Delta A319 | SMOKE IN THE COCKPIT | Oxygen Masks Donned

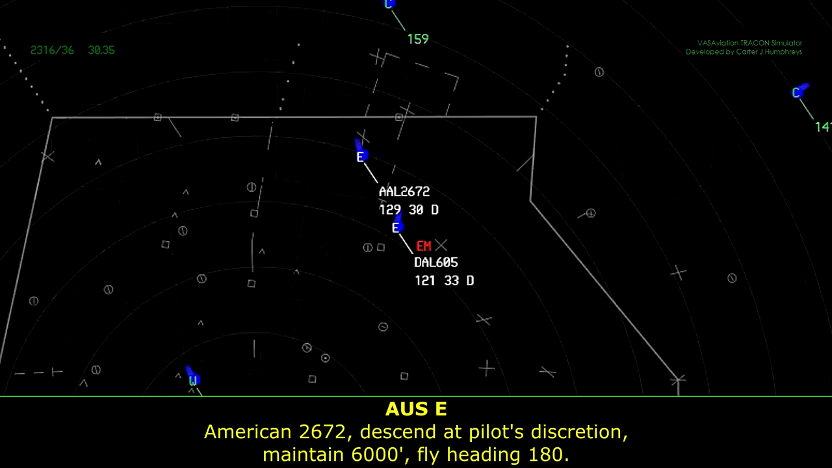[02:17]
American 2672, descend pilot's discretion, maintain 6000, fly heading 180. Heading 180 on 6000, American 2672. Delta 605, when able, change to my frequency, 128.35. You won't have to change frequencies after that.
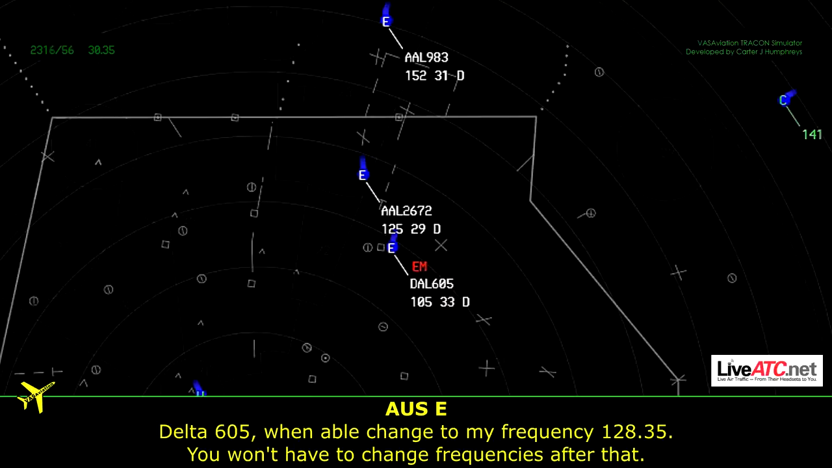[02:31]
The next controller and then the following will pick up so you don't have to worry about frequency changes. Offset approach, American 983 is at 14.8. Cross Suzy 130, descend via the Suzy 6 after that. We have Alpha. American 983, off switch runway 36 left.
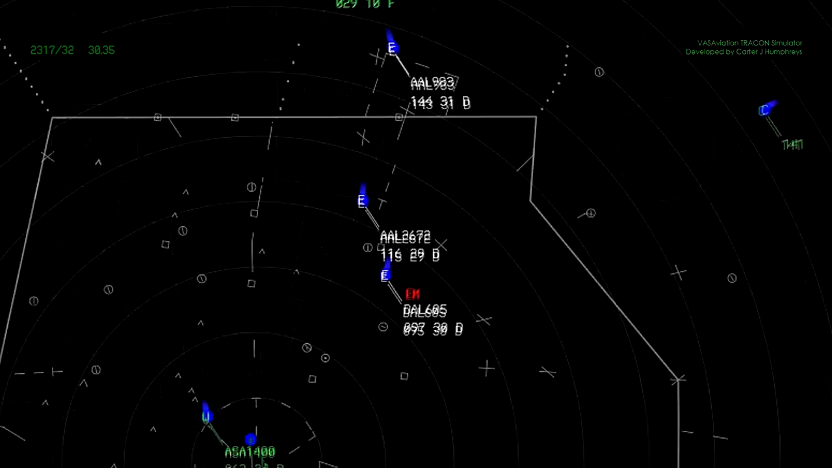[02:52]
Roger, 36 left, American 983.
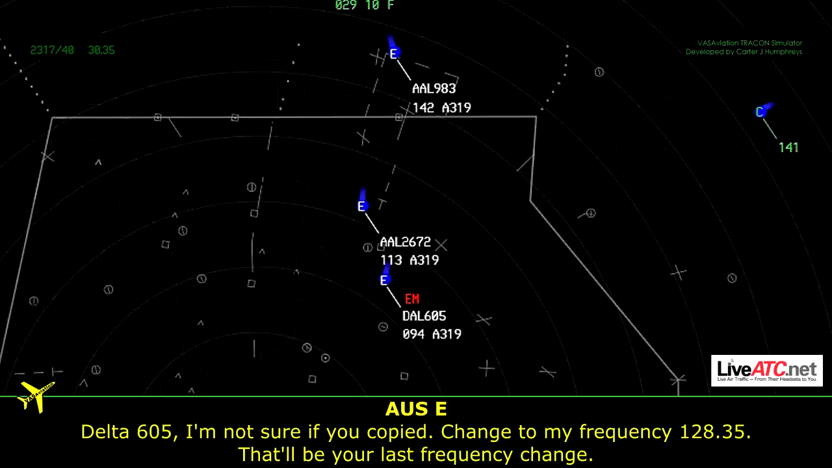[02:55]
Delta 605, not sure if you've copied, change to my frequency, 128.35. That'll be your last frequency change.
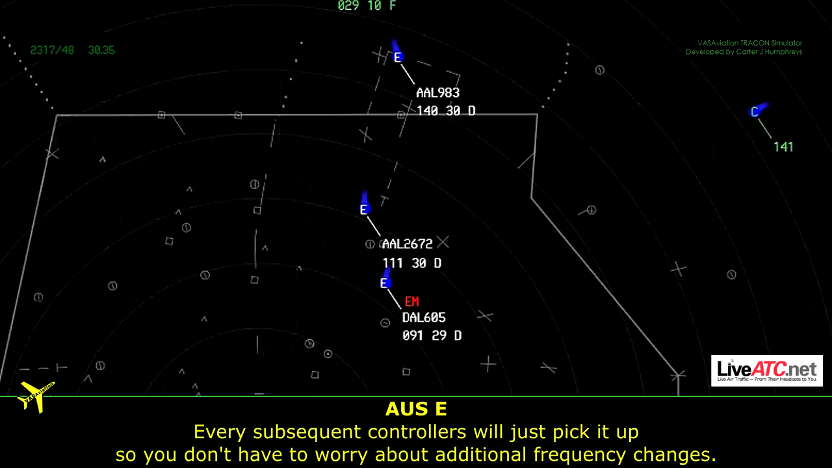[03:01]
Every subsequent controller will just pick it up so you don't have to worry about additional frequency changes. Delta 605, yes, we are in the 28.35.
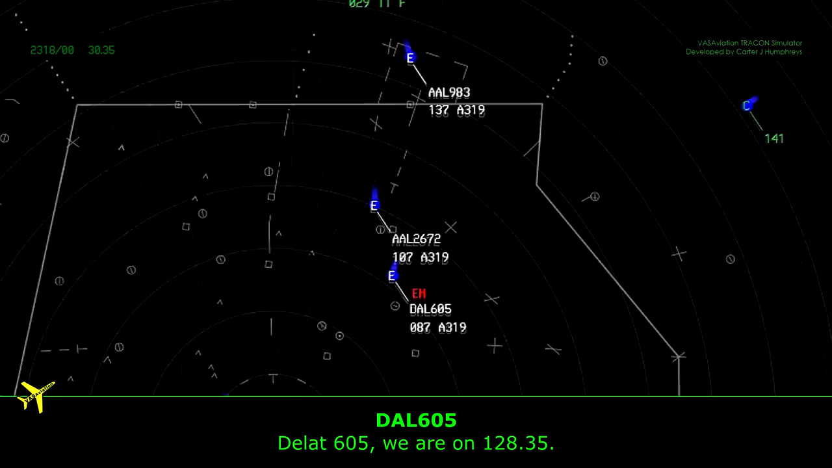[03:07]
Delta 605, thank you. Delta 605, bases are around 2,500. To sit at your discretion, maintain 2000 and expect a visual approach.
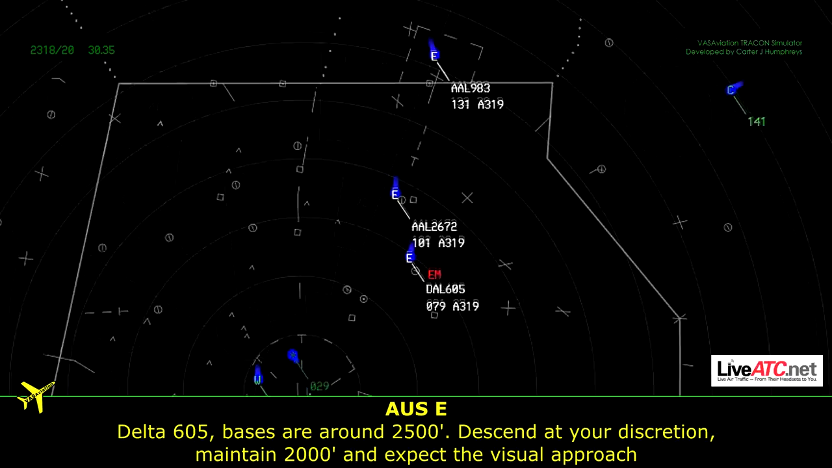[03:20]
Whenever you get the field in sight, I can let you go on your own for the visual.
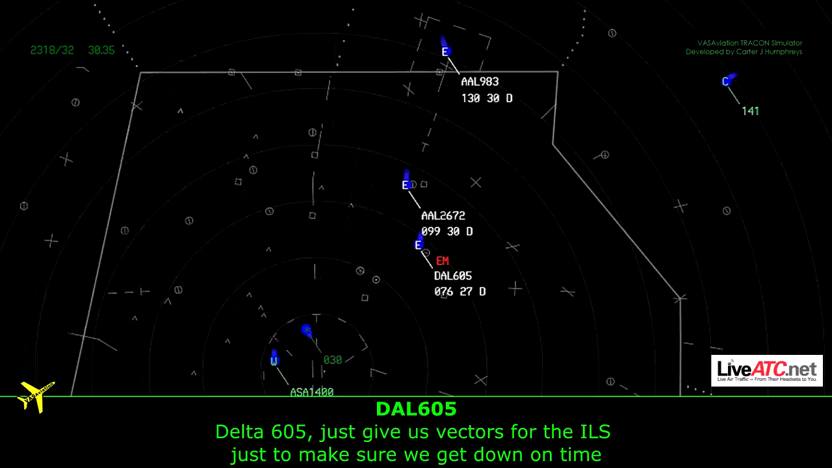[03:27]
For Delta 605, we'll just get vectors for ILS, just to make sure we get down on time.
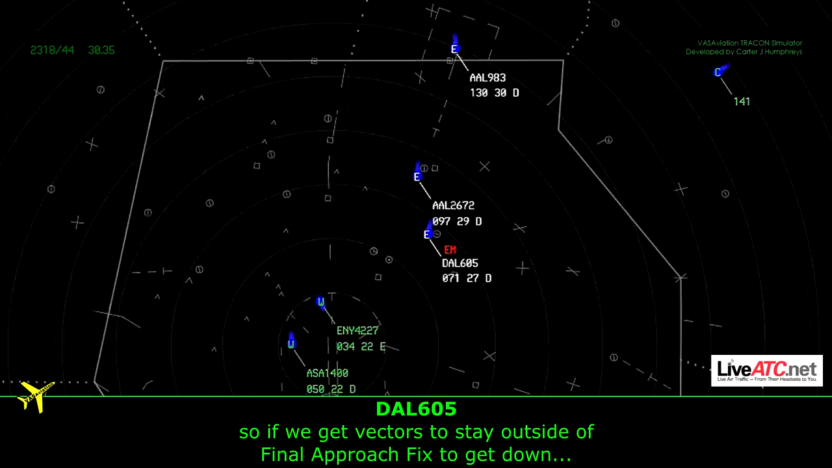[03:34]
So if we get vectors to stay outside of final approach 6 to get down.